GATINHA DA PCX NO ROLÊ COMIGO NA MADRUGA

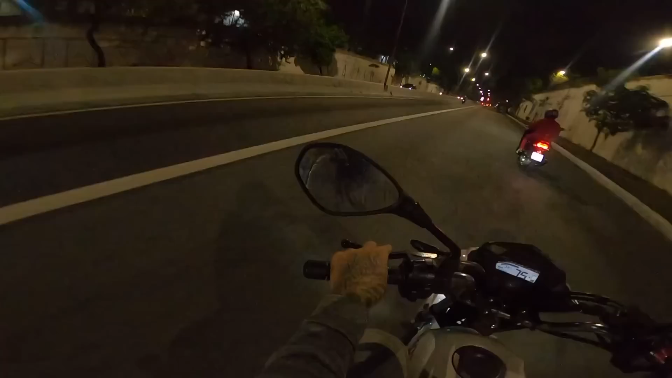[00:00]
Brown! Ah, moleque! Cheguei! Duranço 4,6, picurinho, menino, olá! Trombei a gata aqui.
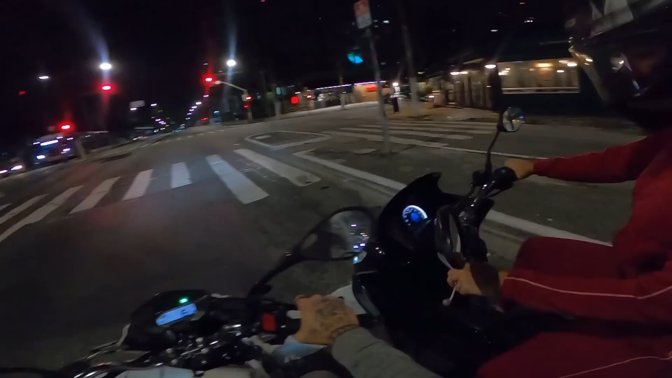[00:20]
Já se achou? Ainda não?
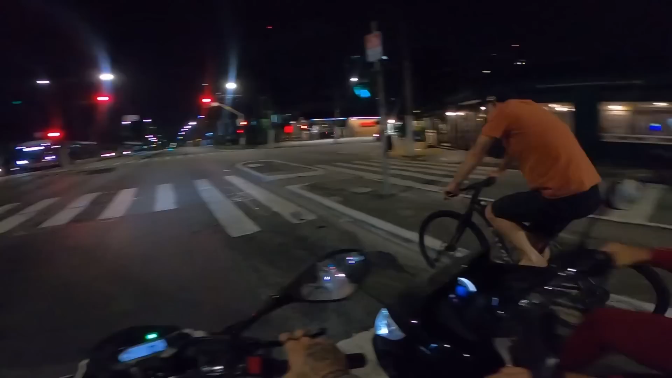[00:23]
Ah, agora sim, pô! E você tava indo pra onde? Nem sabe. Não, pensei que eu tava indo no sentido Santa Clara.
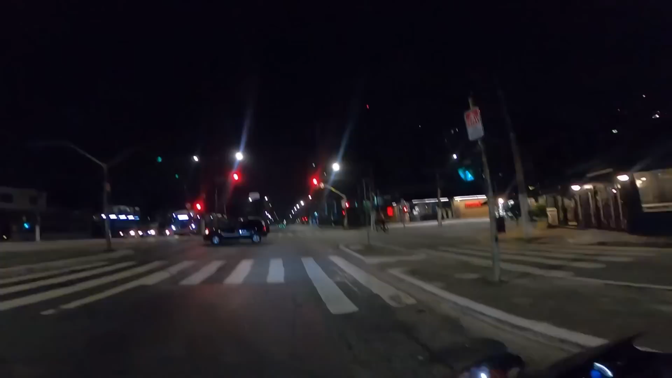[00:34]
Você tava ao contrário. Sentiu o sentido que você não tava indo na Santa Clara. E é isso, vambora pra chegamos. Deixa muito like, se inscreve no canal, tá friozinho hoje, hein?
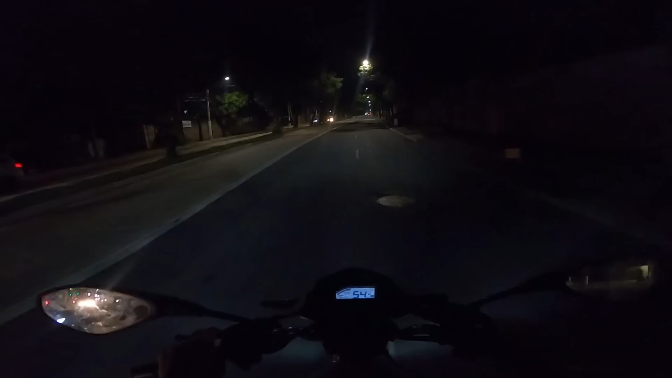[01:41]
Passou no bar do Seu Juarez. Acho que é Seu Juarez ali. Buraco. Outro buraco. Outro buraco. Outro buraco. Só avisando ela, sinalizando, né, mano? Porque ela tá prendendo, é o maior perigo, né? De ela cair num buracão desse aqui.
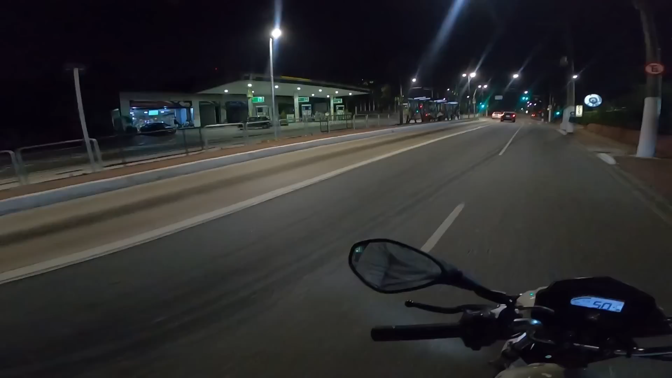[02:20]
Olha, mano. Ela dá uns aceleros, fio. Vai formir no barulho dela, Donald. Vai! Que é desenrolada. Fazer um videozão pra ela aqui, que ela vai gostar. Hoje ela aposta. Tá indo reto? Vai reto, então.
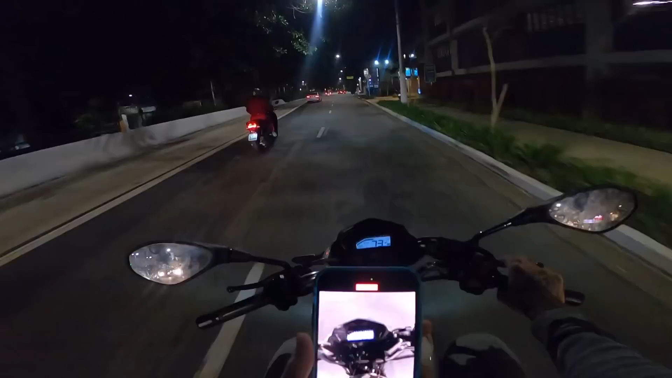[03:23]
Mandando um macho. Vai, vai na frente.
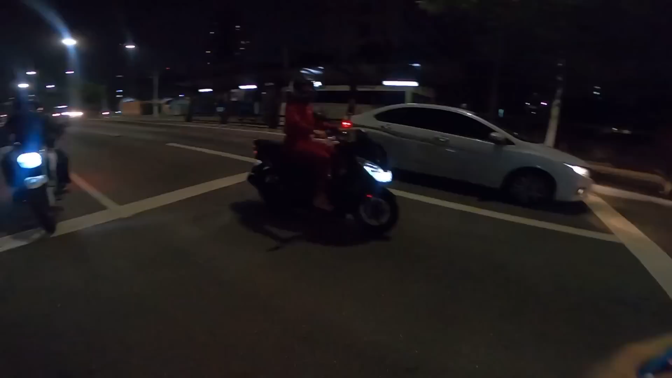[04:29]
Tá na outra rua de trás, vida Aquelas polícias que estavam lá na rua Parado
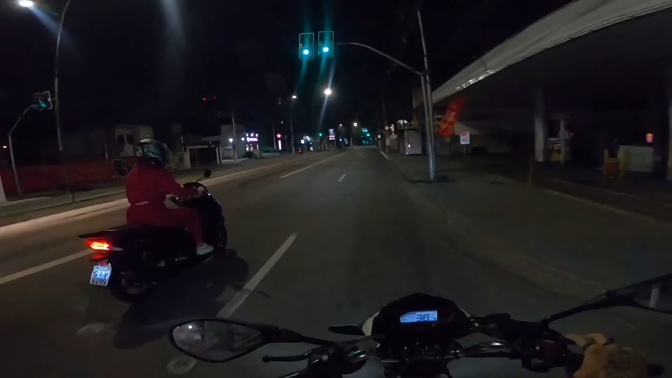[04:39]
A polícia tá ali Guarda o celular Malandra ela ainda, tá? Olha, mano Tem um radar aqui, ó Já passou, já passou